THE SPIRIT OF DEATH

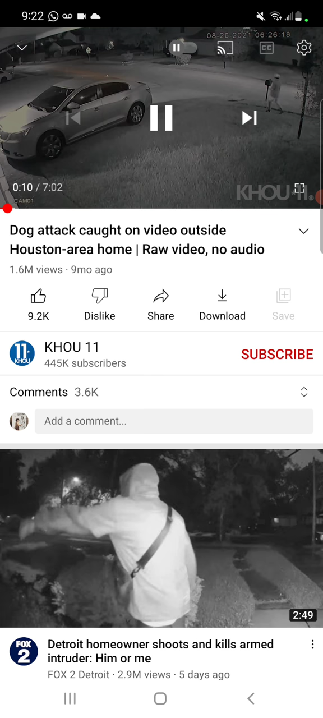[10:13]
Fast forward a little bit. As you can see man The guy's being attacked by them two dogs They look like pit bulls Fast forward a little bit
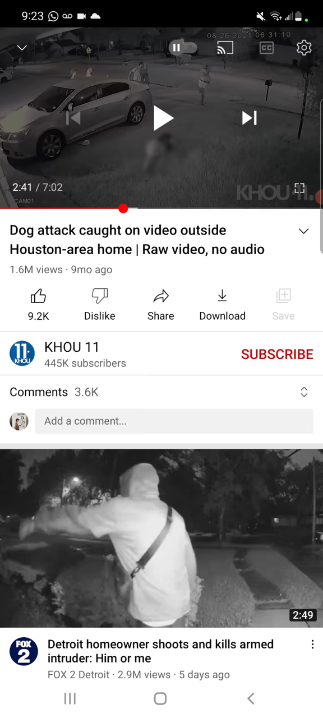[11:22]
The dogs was biting the shit out Until the neighbors came out And they're about to Yeah they're going to shoot one of the dogs right there